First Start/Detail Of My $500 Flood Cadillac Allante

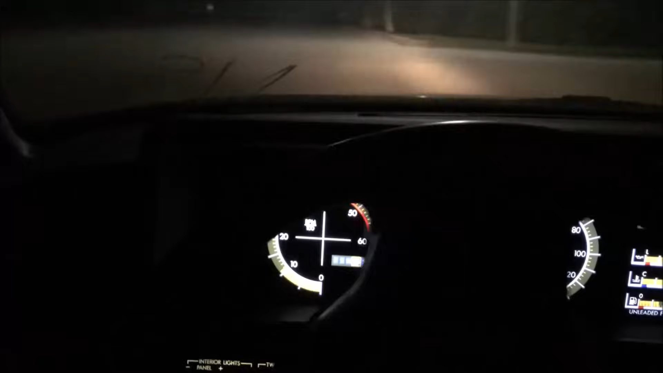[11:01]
I got nobody to help me out here in the middle of nowhere. Oh, she's got all of her power. Awesome. Awesome, awesome, awesome, awesome.
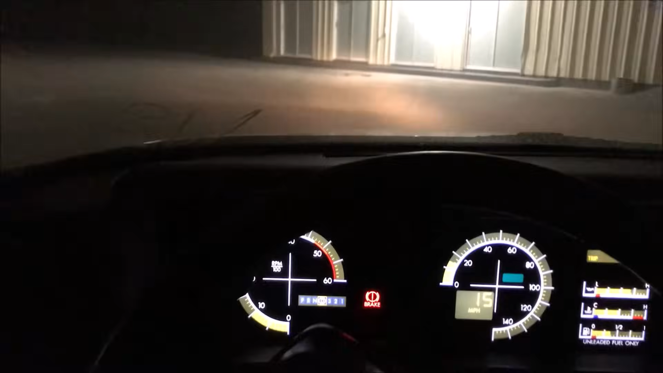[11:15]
A little smoky still. A lot of moisture in the exhaust.